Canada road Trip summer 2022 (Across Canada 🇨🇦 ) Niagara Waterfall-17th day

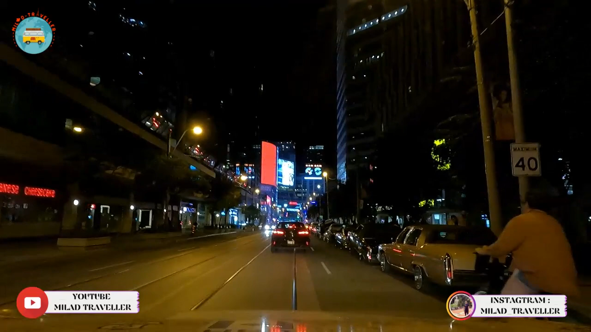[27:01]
دوستان این ماشینا رو ببینید. همه‌شون این ماشین آمریکایی کلاسیکه. اینو اومده بالا یه ورش کمک‌هاشون یه جوریه، کمک فنارشون جوریه که میاد بالا. خیلی جالب.